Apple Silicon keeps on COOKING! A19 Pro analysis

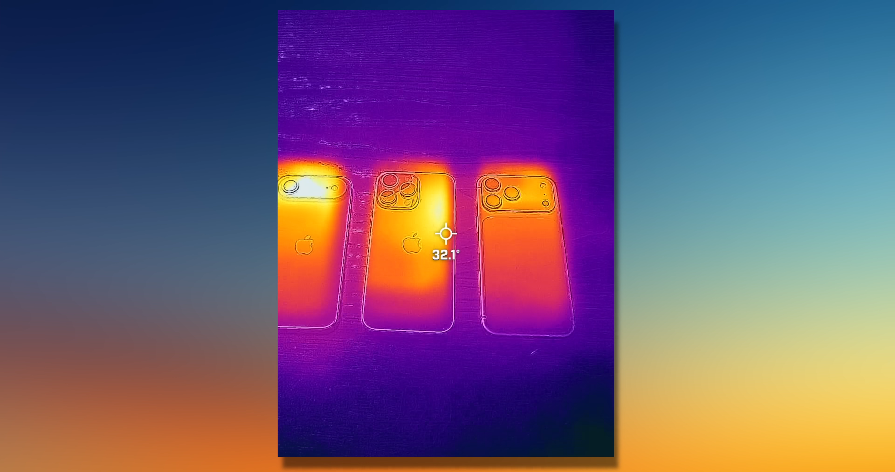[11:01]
Straight away, you can see that the iPhone 17 Pro Max is the coolest. This is about 45 seconds into the benchmark.
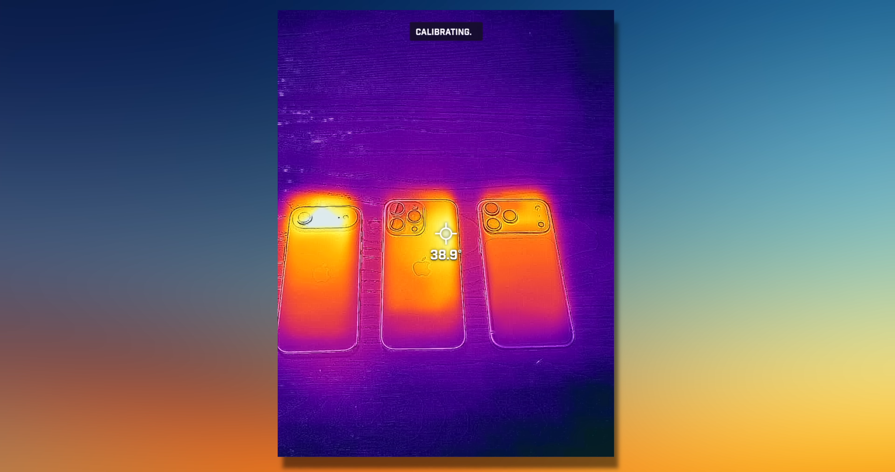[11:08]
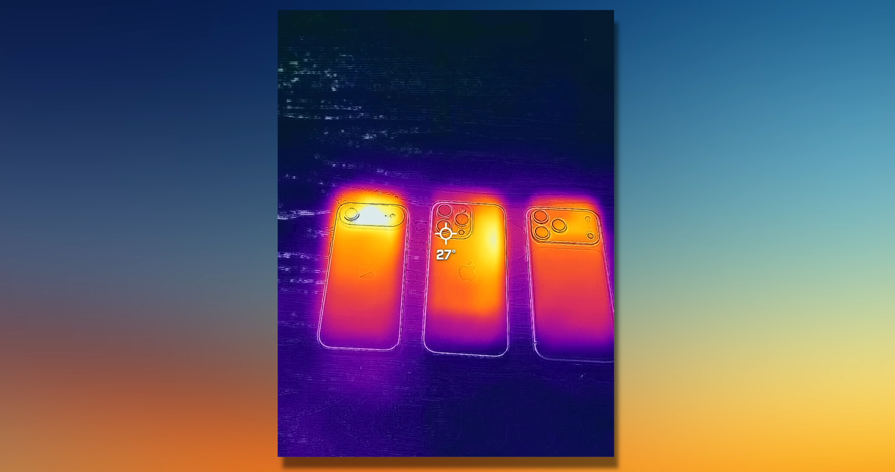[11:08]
It is absorbing heat pretty evenly across the camera plateau,
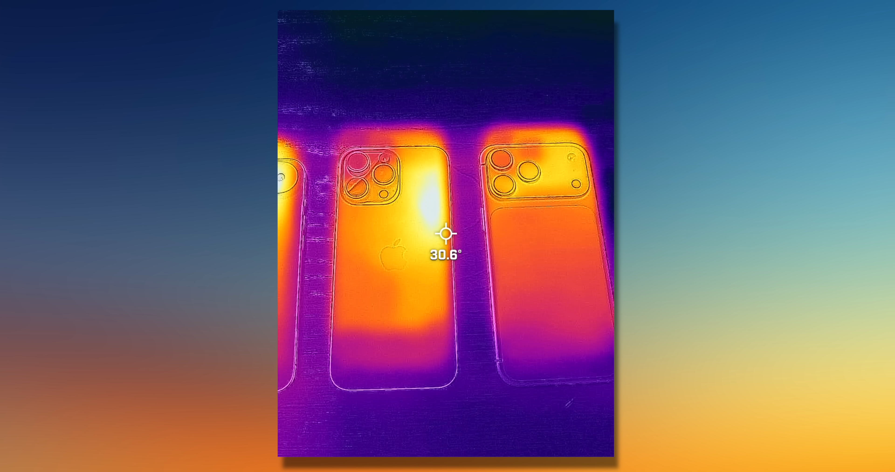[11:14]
whereas the 16 Pro Max has a very noticeable hotspot above where the SoC lives.
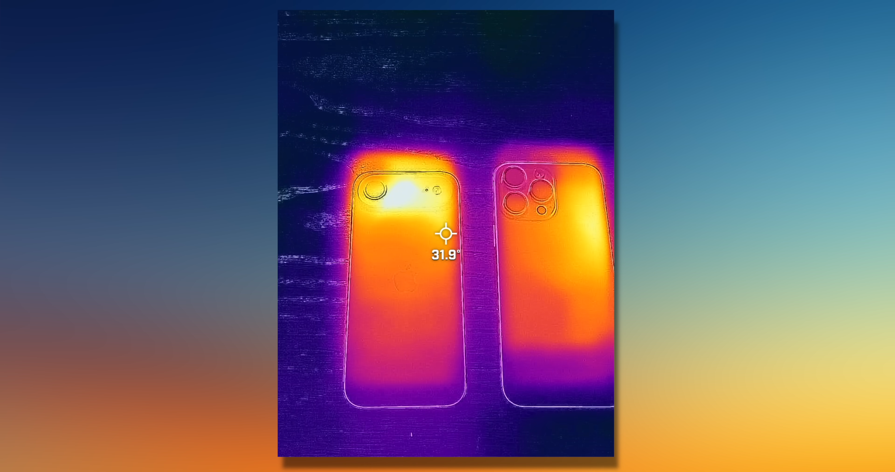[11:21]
That same hotspot is very clearly visible on the 17 Air, where everything is kind of packed up into the camera compound.
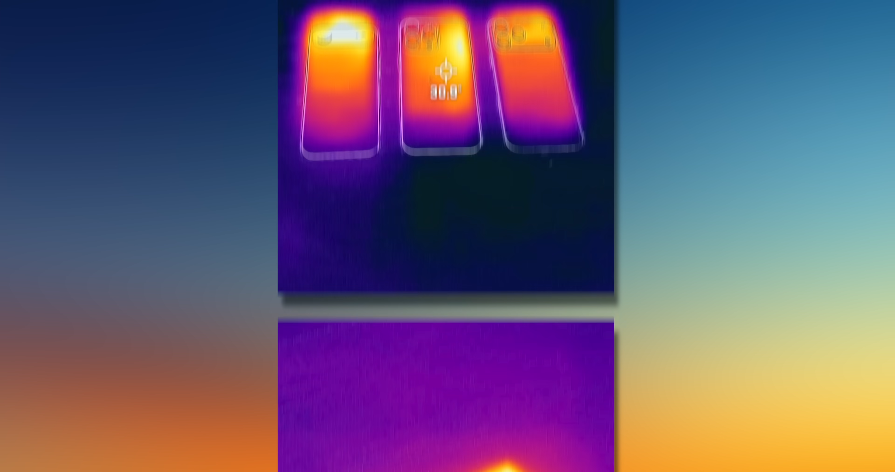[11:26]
But 30 minutes of benchmarking later, you can see that things have evened out a little bit. That hotspot on the 16 Pro Max is still there,
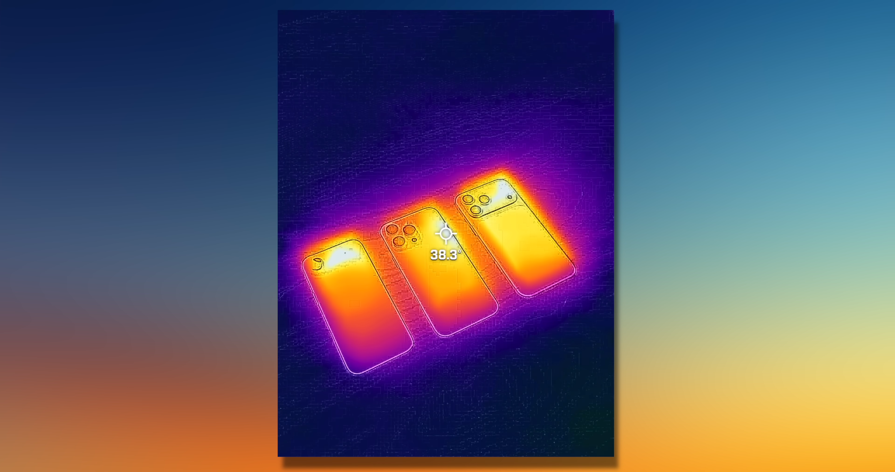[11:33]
and it peaks at around 22.5 degrees Celsius. And now while the peak is lower on the 17 Pro Max,
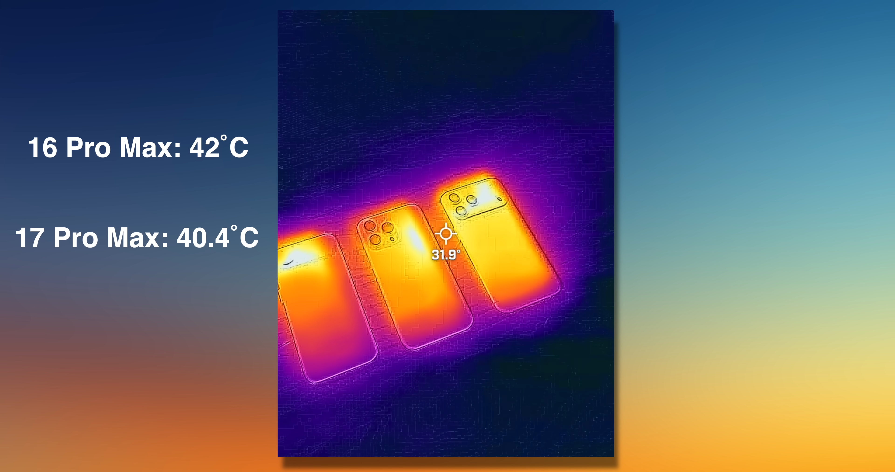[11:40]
you can still clearly see that it is generating quite a bit of heat up in that camera plateau. Now unsurprisingly, the iPhone Air is running the hottest here,
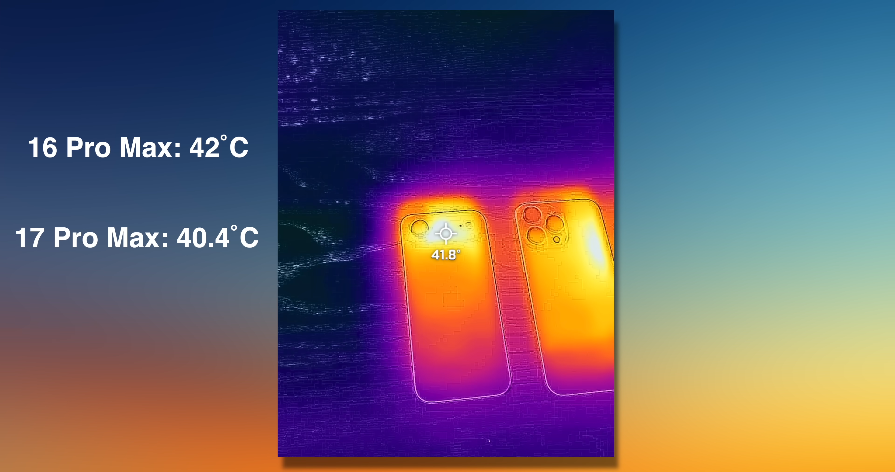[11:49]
but it is worth noting that that hotspot seems smaller than on the 16 Pro Max, and it's not really running that much hotter.
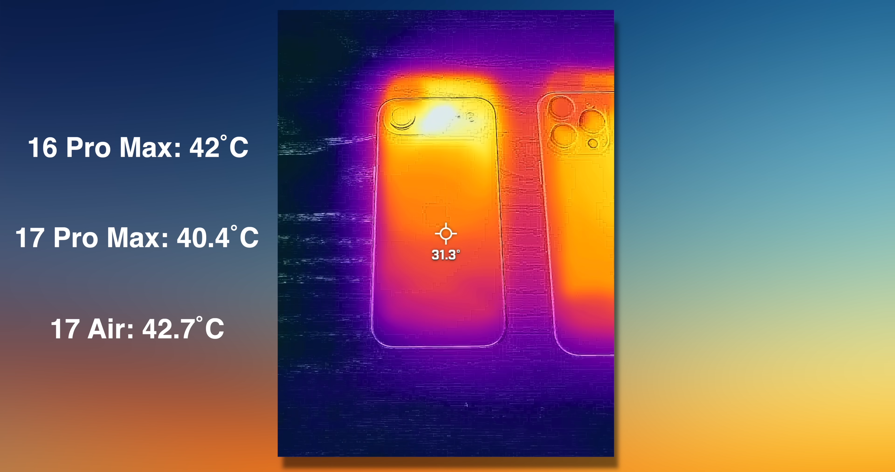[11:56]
And that to me is a pretty good sign.